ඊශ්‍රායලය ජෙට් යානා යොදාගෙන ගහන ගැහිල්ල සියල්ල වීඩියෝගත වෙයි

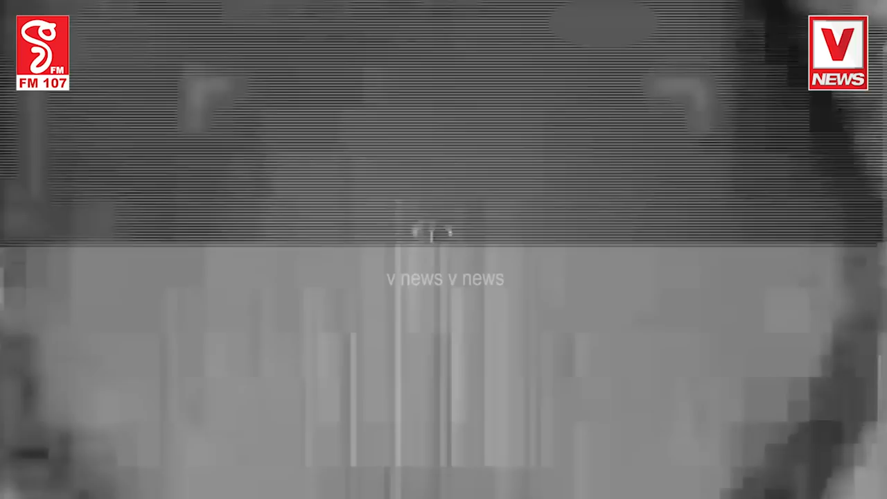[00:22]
මෙහිදී හිස්බුල්ලා සංවිධානයට අයත් ඉලක්ක ගණනාවකට පහර පිට පහර එල්ල කරමින් සිටිනවා.
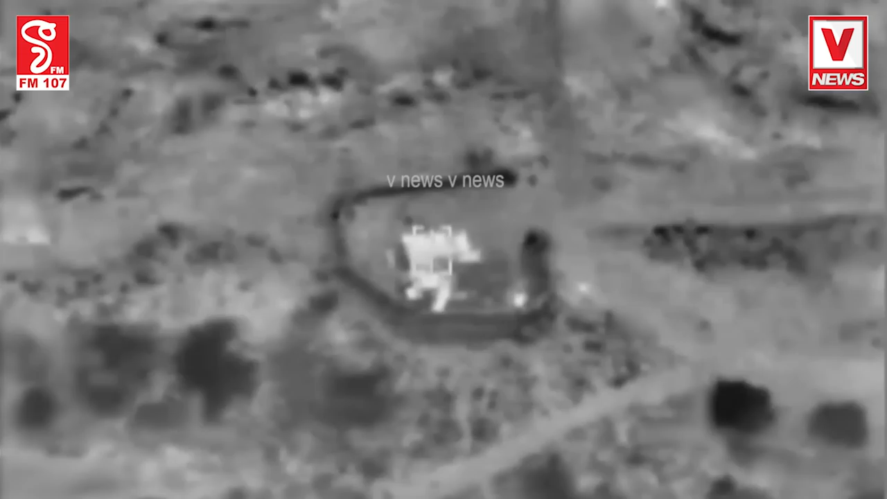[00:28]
හිස්බුල්ලා සංවිධානයේ හමුදා සංකීර්ණයකට එලෙස පහර දෙන වීඩියෝවක් ඊශ්‍රායලයේ විසින් මාධ්‍ය වෙත මුදා හැර තිබෙනවා. මේ ඔබට දිස්වන්නේ එලෙස ජෙට් යානා යොදා ගනිමින් එල්ල කළ ප්‍රහාරයයි.